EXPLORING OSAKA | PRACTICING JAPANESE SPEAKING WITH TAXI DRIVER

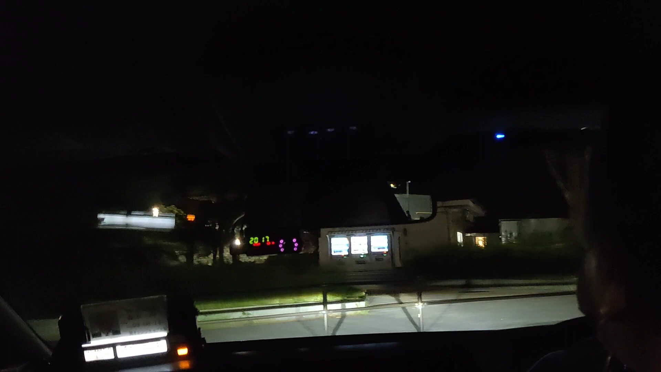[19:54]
こんなに閉まってる状態でほんとだえ、門が閉まってるんですか?
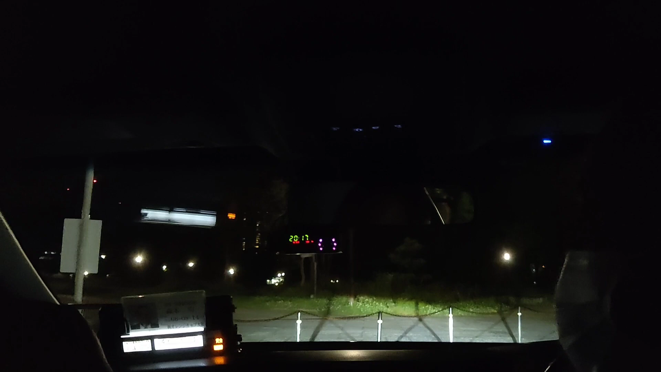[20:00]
そこから入っていくんですけどね入ることはできるって感じですよねそっち側です?OKです門がはいいいですか?